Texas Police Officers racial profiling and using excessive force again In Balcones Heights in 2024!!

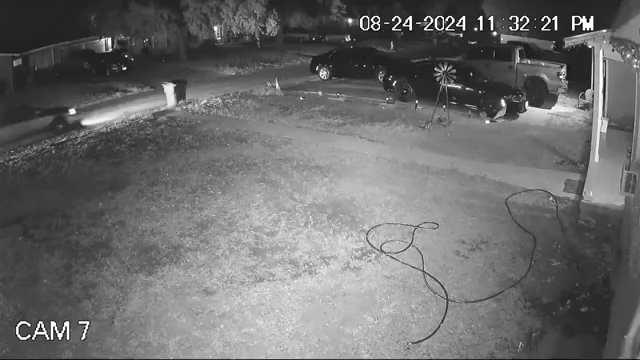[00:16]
So he drove less than a mile home. We get to my house, I pull in. I'm not speeding at all.
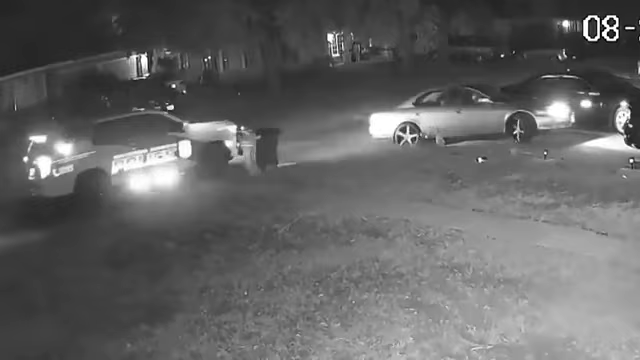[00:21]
Balcones Heights Police Chief John Jahanara told me over the phone his officer claimed the driver was evading him. The officer then draws out his weapon.
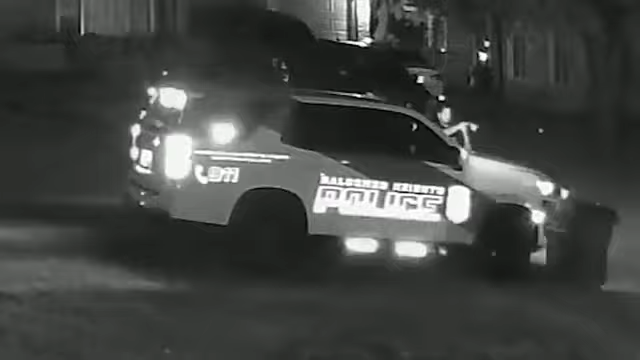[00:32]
The chief also added dash camera video did confirm the hazard lights were on. Zimmerle says the teens complied with the officer as he asked them to get out of the vehicle with their arms up and then get on the ground. We were like, how was your day? And he was all like, shut up. He called me an Edgar, which is like people with this type of haircut.